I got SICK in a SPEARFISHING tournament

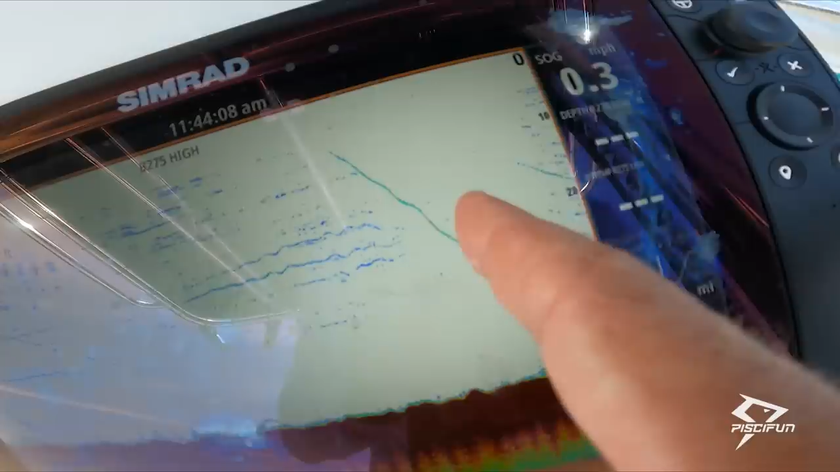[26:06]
you see the second chum ball going down so those chum balls fall all the way down to the bottom